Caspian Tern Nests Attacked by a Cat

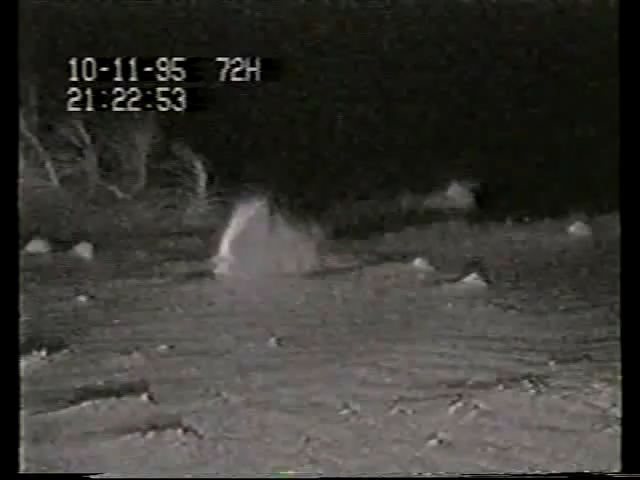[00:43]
The adult on the nest in the foreground is brooding two chicks.
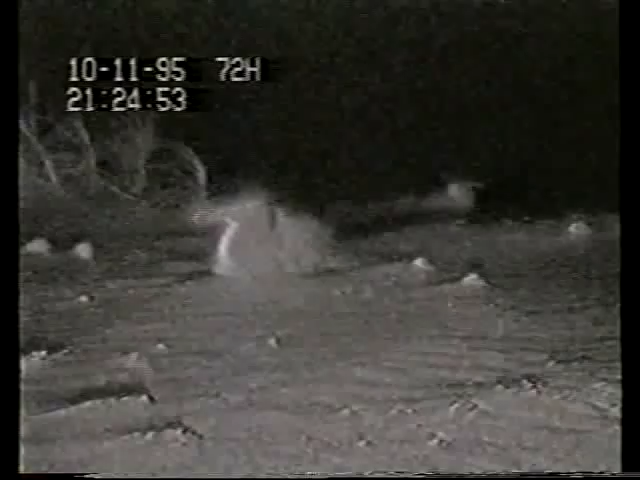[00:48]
A cat wanders into the colony and all the adults fly off, leaving their chicks alone and completely defenceless. Initially, the cat walks past the nest, ignoring the chicks, but returns several minutes later. It bites both chicks repeatedly, killing them.
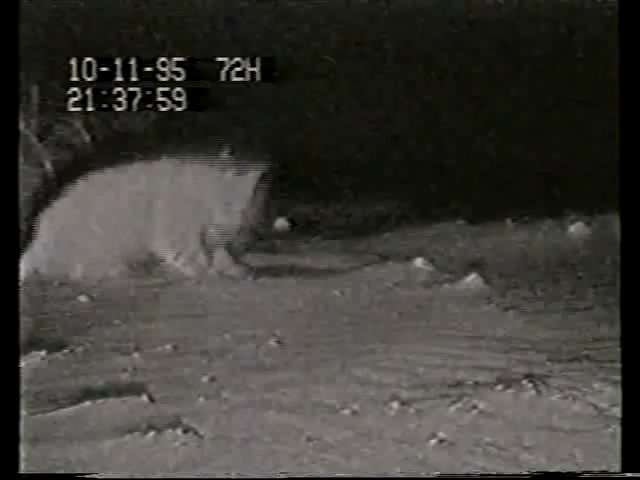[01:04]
But strangely, neither chick is eaten nor removed from the nest.
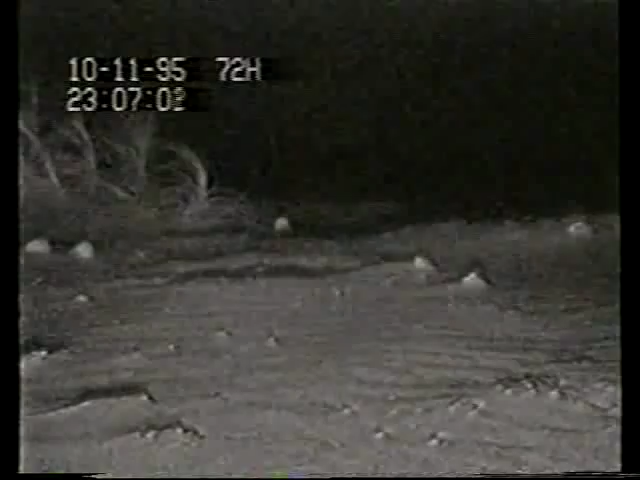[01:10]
After the cat departs, the adults return and continue to brood the dead chicks.
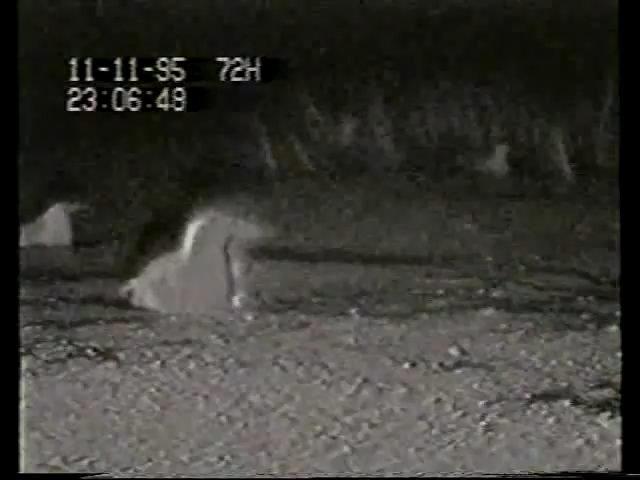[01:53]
Again, the adults depart as the same cat enters the colony. It approaches the nest and kills both chicks.
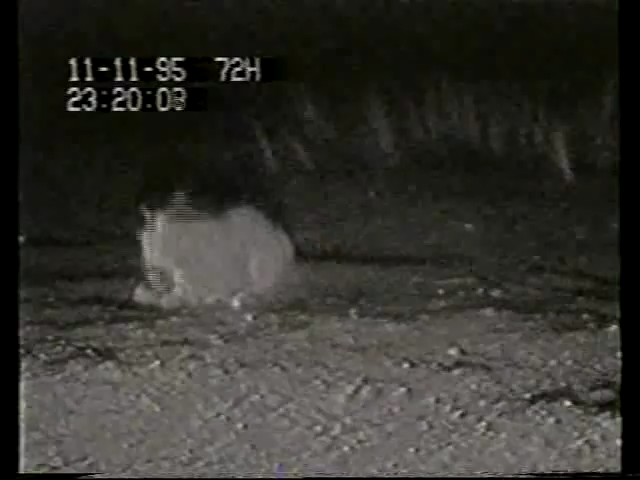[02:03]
Once more, it neither eats nor removes either of the chicks from the nest.
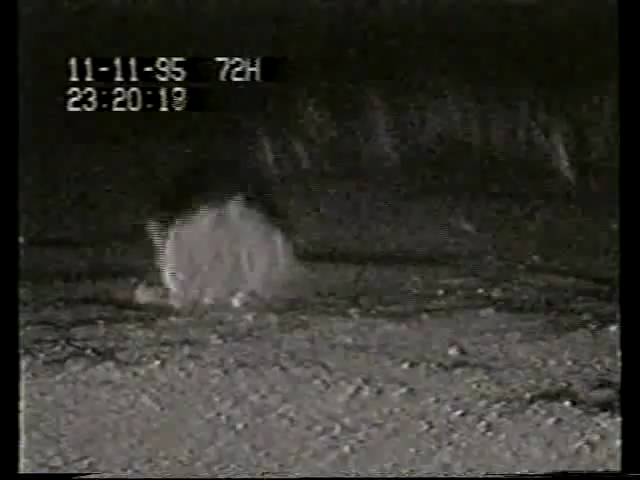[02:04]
After the cat leaves this nest, a chick wanders out from a nest in the background.
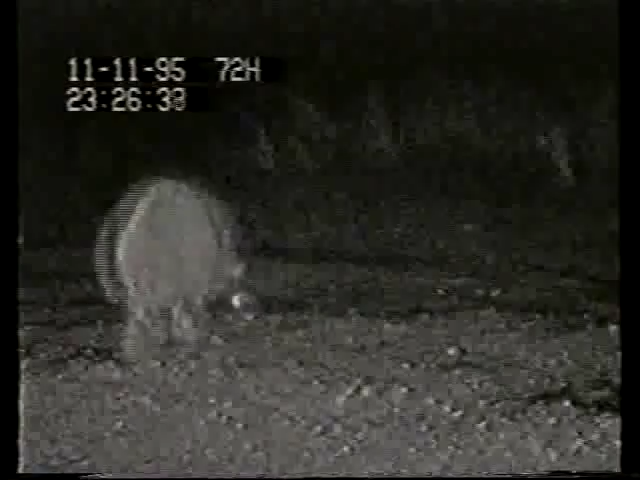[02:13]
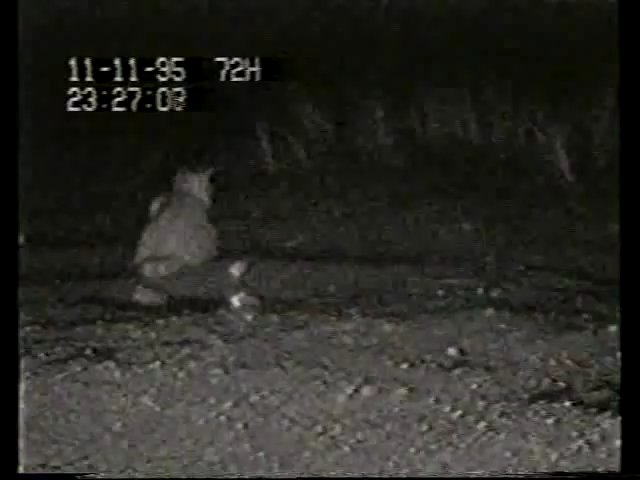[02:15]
The cat returns and approaches the chick, but remarkably does not attack it.